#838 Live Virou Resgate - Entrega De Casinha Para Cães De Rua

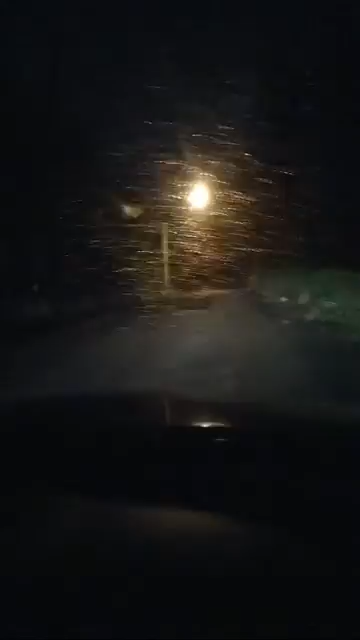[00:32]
Só para não perder aqui a oportunidade da entrada da onde a gente costuma alimentar alguns animais. Gente, essa aqui é uma região de mata onde tem vários animais de rua. Sabe aquela campanha de casinhas que a gente pede para vocês ajudarem?